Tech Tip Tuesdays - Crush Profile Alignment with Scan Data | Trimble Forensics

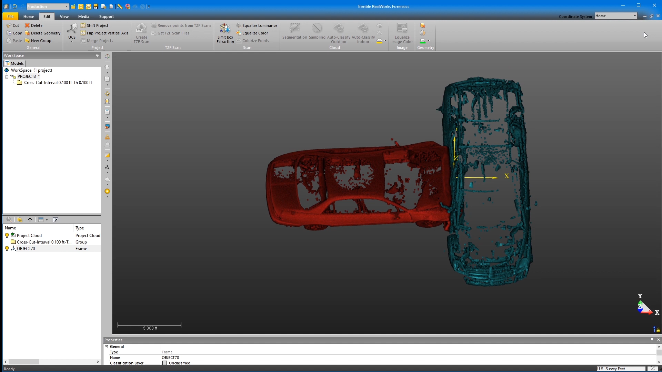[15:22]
center point of our cloud so that it's somewhere not in here.
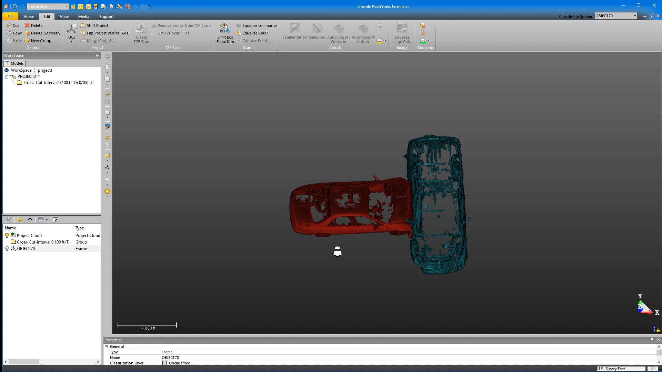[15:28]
I don't know where it is, but it's not going to be in here or even remotely close.
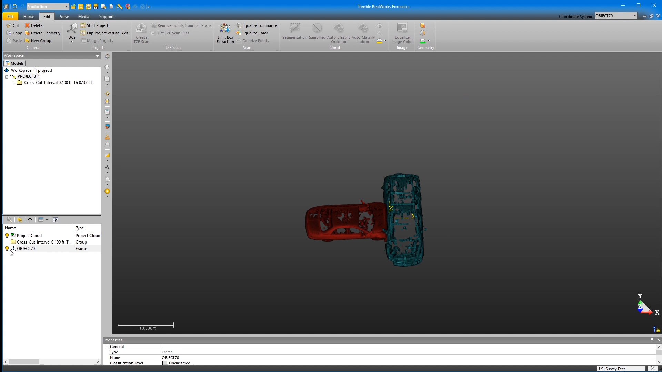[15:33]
But what this will do is this will give us a center point that's going to be in the middle of our cloud.
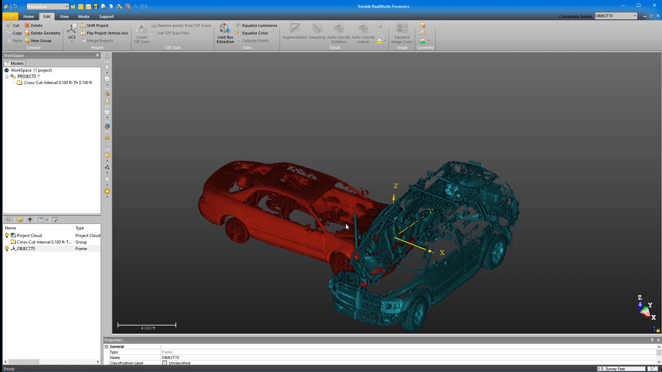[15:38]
So at this point, what I'm going to do is I'm going to export my project cloud. So I'm going to click on project cloud to select it. And in my export, I'm going to export my selection. And I'm going to name this aligned vehicles and hit save. Now, in our export options, don't overlook this. Our export frame is object 70.
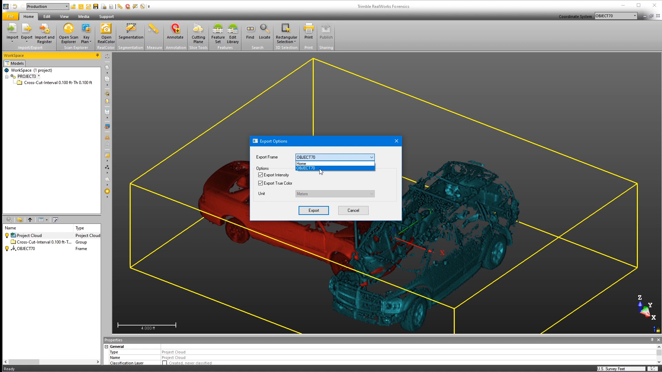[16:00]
What that's going to do is that's going to use this user coordinate system to establish the zero, zero, zero of our E57. So now when I click export,
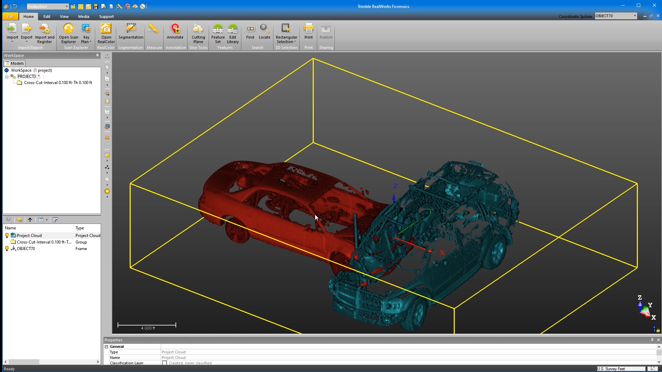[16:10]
we are done. So let's open up reveal and take a look.
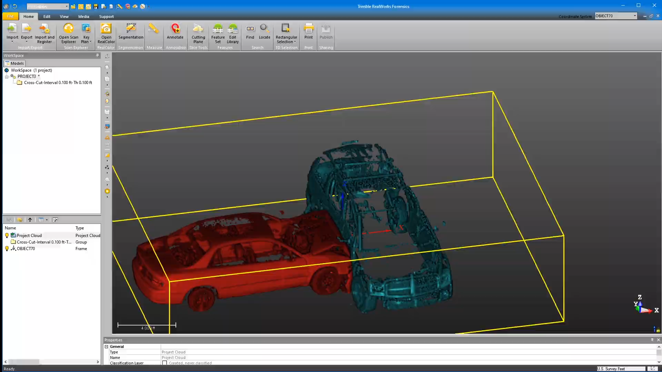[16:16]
So I have my point cloud loaded up in reveal and we have our intersection loaded in. And our tire marks are here. They're real faint, but they do go off here into the ditch. Again, this was the laser scan by the agency that initially responded to the scene.
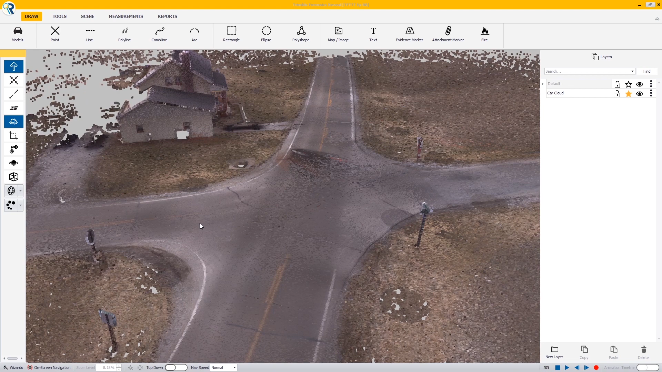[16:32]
And then later on, they realized that this is going to take a little bit more than what they're comfortable with. And so they just gave me the data. So what we're going to do is we have our car cloud loaded up.
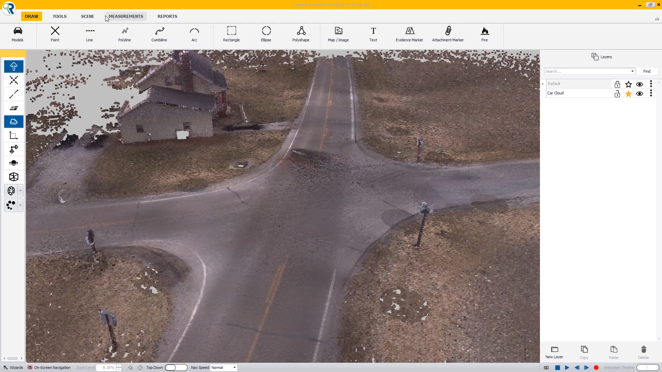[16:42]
What I'm going to do is I'm going to import my point cloud. I'm going to import my E57. So I'm going to click browse and I'm going to do the aligned vehicles dot E57.
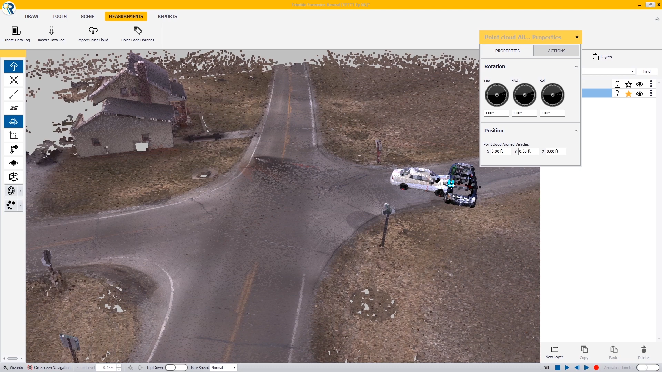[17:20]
So if they're scanned somewhere else or you do something to the coordinate system, you don't want to import them relative. You want to import them relative to the scene. The problem here is I've got my cloud snap turned on, so I'll move these over.
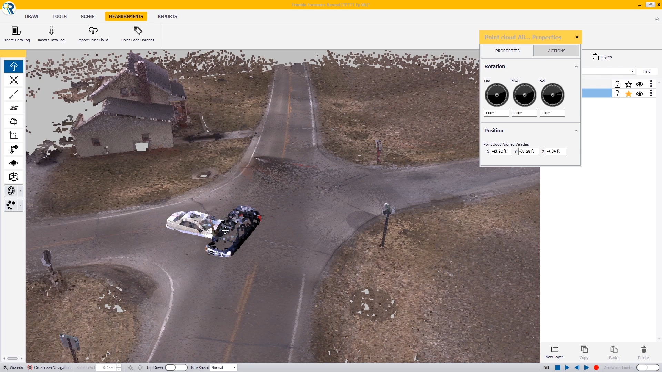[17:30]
And I'll bring them up on the Z axis so the tires are on the pavement.
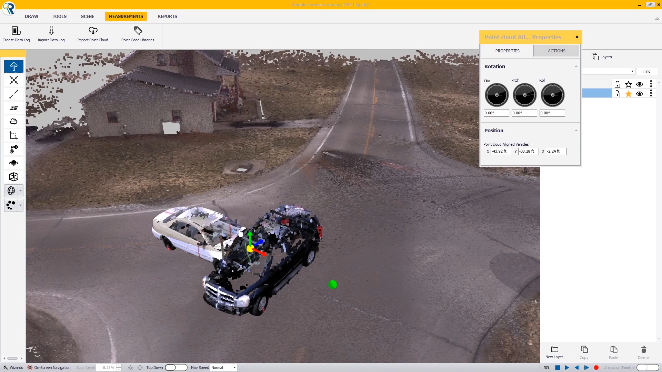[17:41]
There we go. And I'll switch over into top down to get my vehicles placed correctly on my canvas. So I'll just rotate them around. And what I'll do is with my scene evidence, I will line up where my tire marks start.
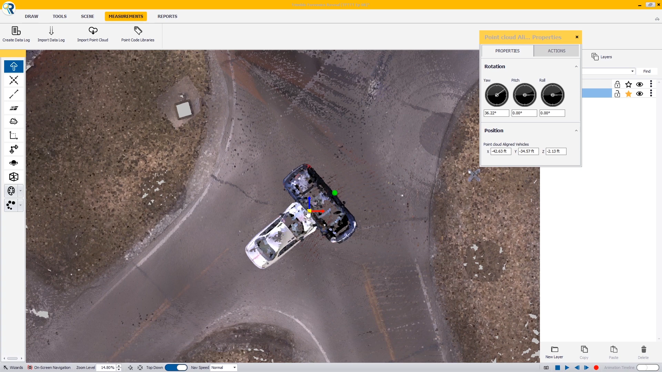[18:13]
And I'll line these vehicles at their point of impact. And then from here, I'm set to go to measure my angles of approach. And then again, my angles of departure and work out my momentum analysis from there.
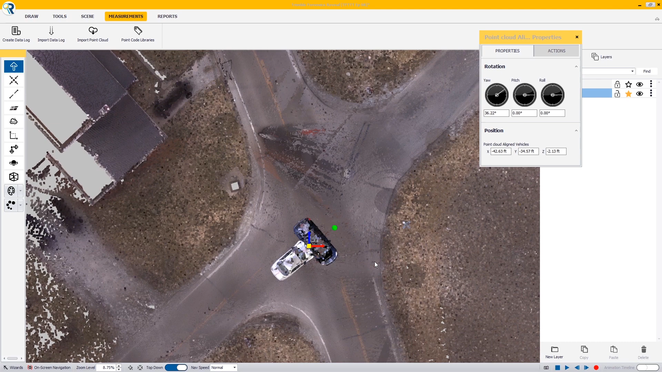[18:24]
Now it is possible to place individual vehicle point clouds into reveal and conduct the alignment there.